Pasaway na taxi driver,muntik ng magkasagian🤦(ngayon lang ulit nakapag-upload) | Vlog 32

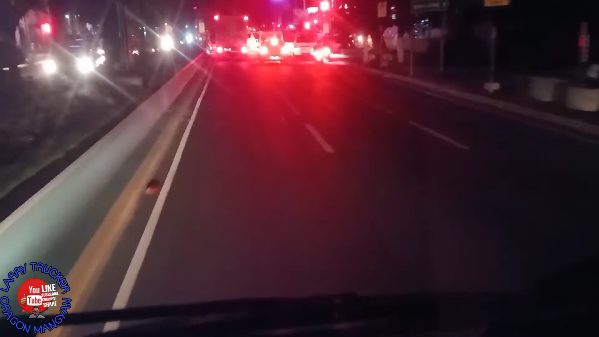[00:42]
Butuan eh. So, puno ng puno yung Florida.
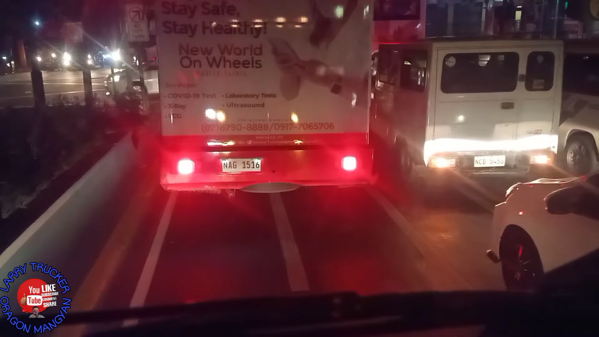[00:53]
Dahil sarado yung ano doon, Maria Clara yung daan. Dito ang daan yan sa Florida. Pagpapuntang kay Bonifacio ng kanan. Tapos kaliwa dyan sa kanto. Dito ang labas. Yung ano na yan. Hindi pala dyan daan yun. Oo. Yung way na yan. Yung ano bang Loyola.
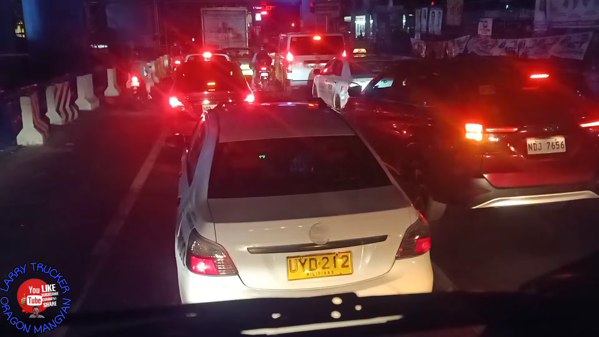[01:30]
Ito, kakaliwa pala dyan, pumuesto sa kanan. Napo naman, tapos may ikipagsiksikan dito.